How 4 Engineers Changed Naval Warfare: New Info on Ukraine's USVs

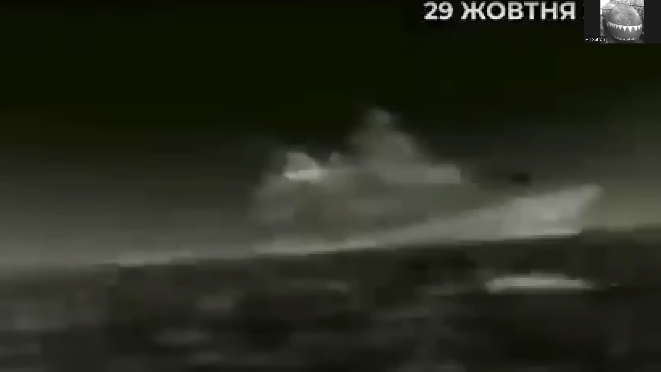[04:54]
around here is a infrared images are still from a video of one racing towards the russian flagship or a frigate no russian ships were actually sunk during the attack they came very very close